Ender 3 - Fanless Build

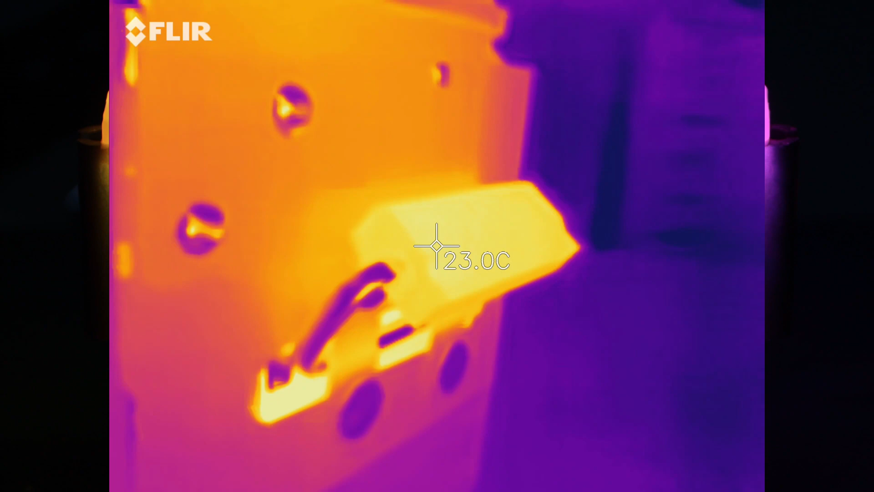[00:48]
On screen: spot 23.0°C
I put heat sinks and a vapor chamber on the main board to help keep the stepper drivers cool.
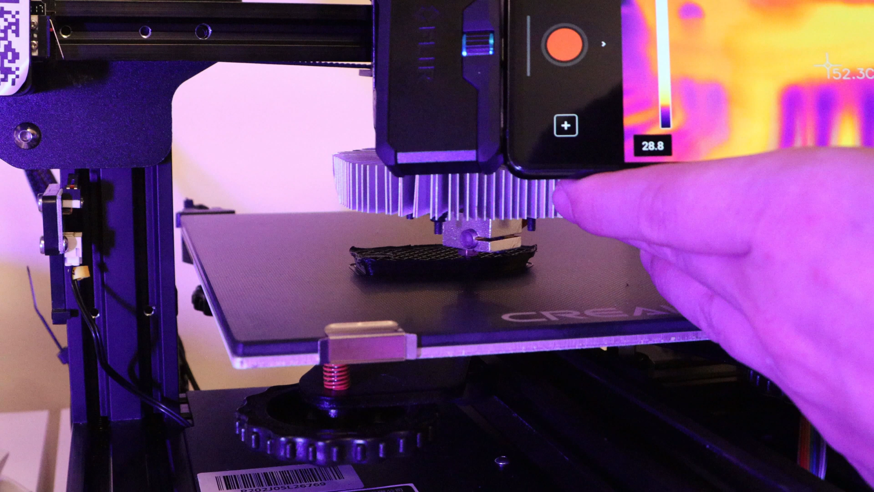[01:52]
If I look at the heat sink, it's running about 52 degrees Celsius, which is pretty hot.
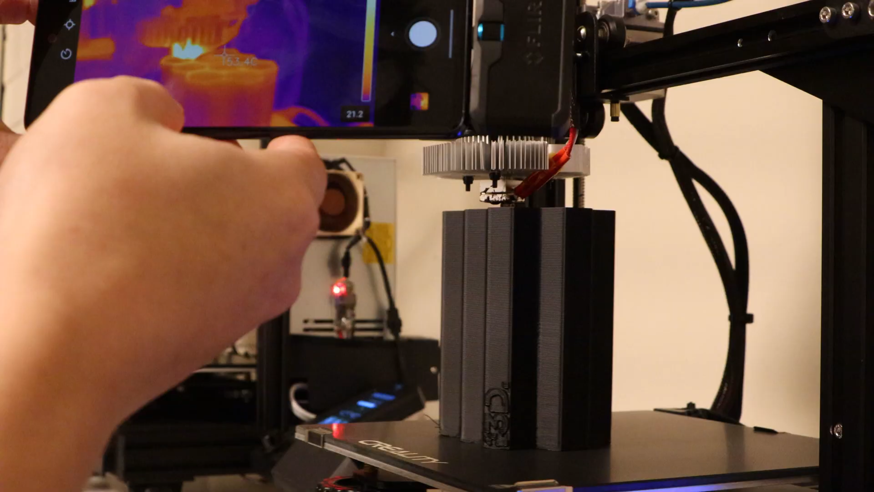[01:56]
Interesting, so it looks like the heat sink is working a lot more effectively now that we're raised off of the heated build tray.
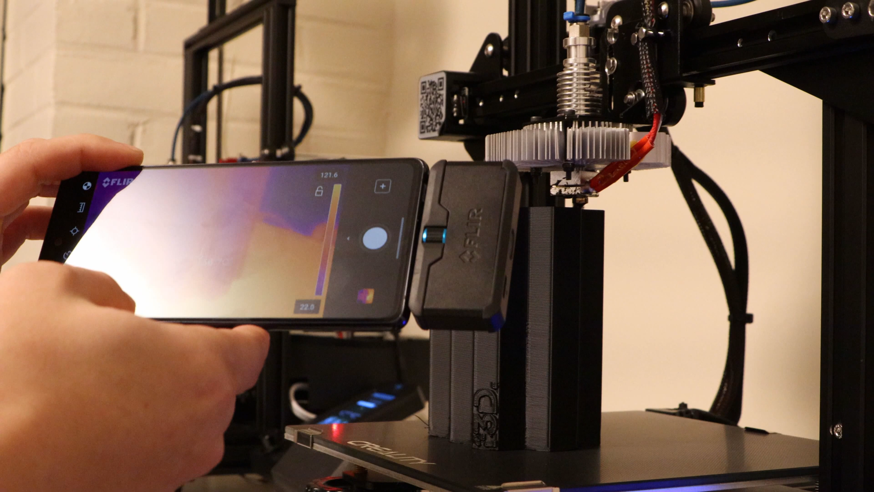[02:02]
Now the temperature has dropped to about 46 degrees Celsius.
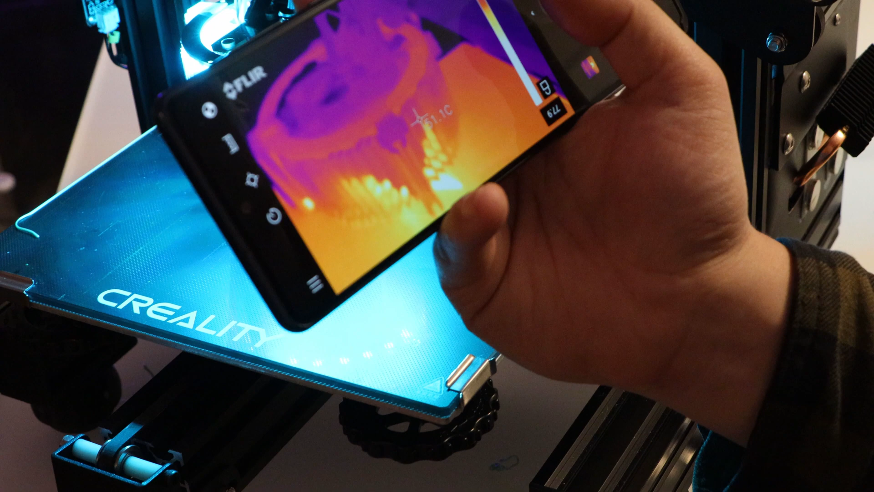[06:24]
We're seeing, you know, 34, 38 degrees, kind of the maximum temperature.
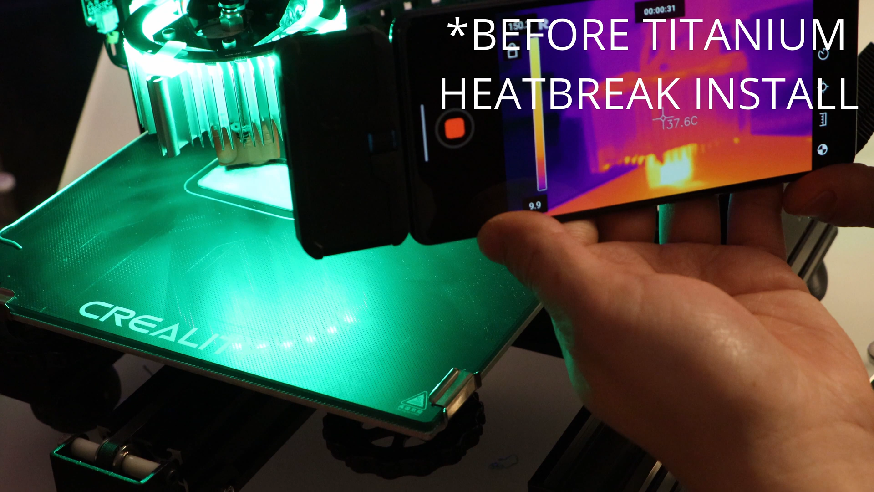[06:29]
So it's staying really cool.
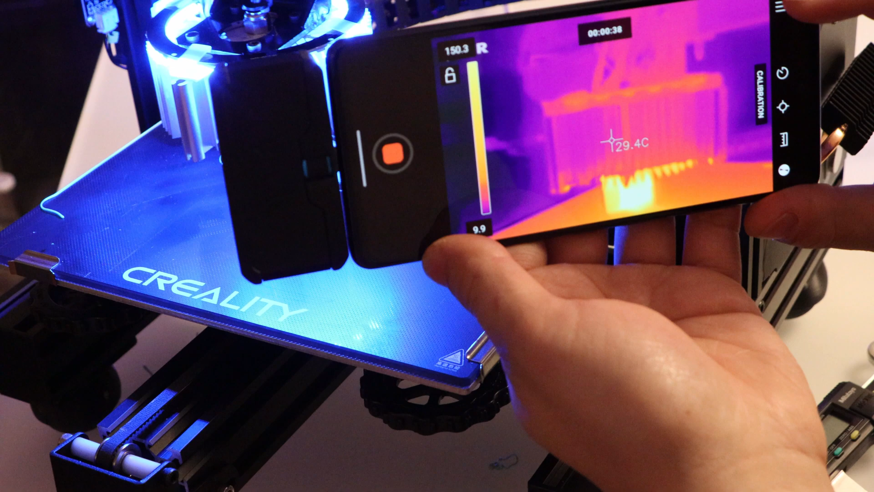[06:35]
On screen: spot 29.4°C
I have no doubts that this is performing just as well as the stock heater, except zero fan noise.
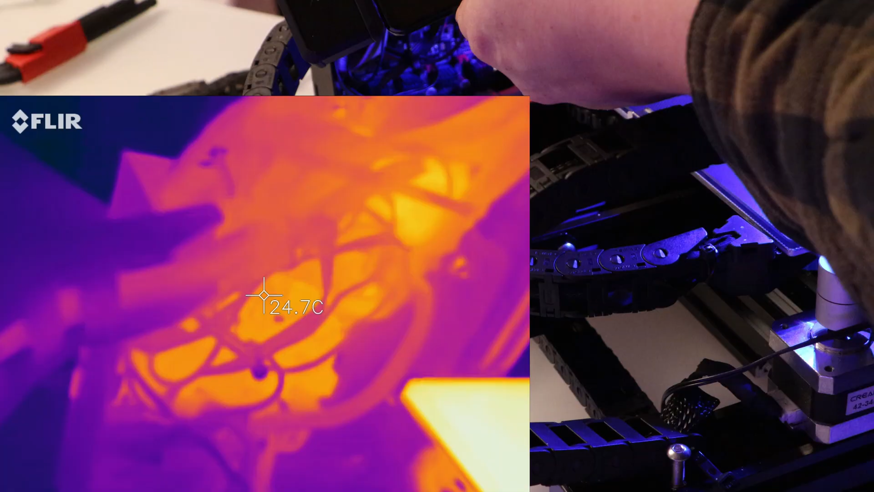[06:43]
On screen: spot 24.7°C
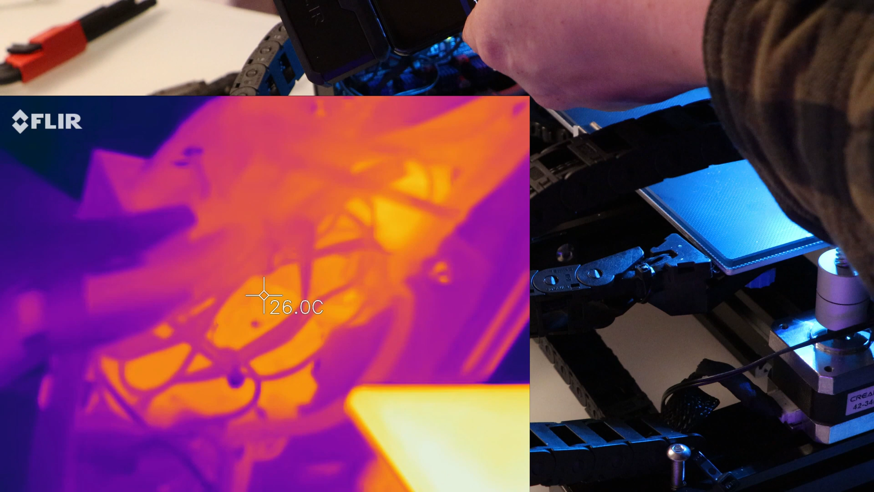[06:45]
On screen: spot 26.0°C
If we look at the stepper drivers and the CPU and all that stuff, it's about 26 degrees Celsius. So no thermal problems there at all.
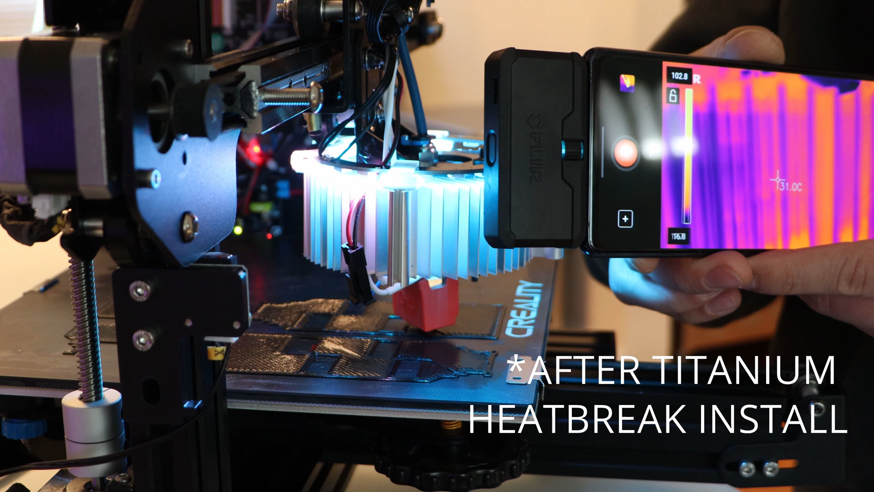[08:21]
So it's extremely cool. In fact, these temperatures are lower than the stock heat sink.
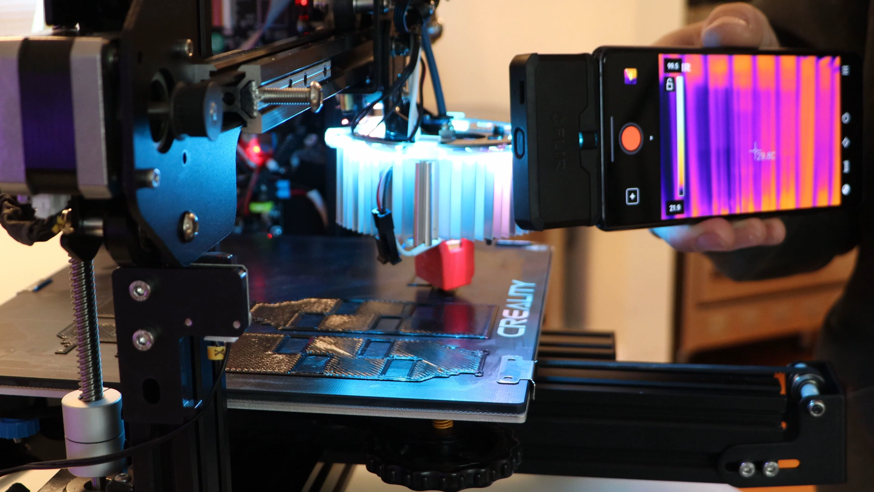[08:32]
So we're not sacrificing any cooling performance by switching over to this fanless heat sink. That just has to do with how large it is and how much natural convection it can generate due to its size and the spacing of the fins.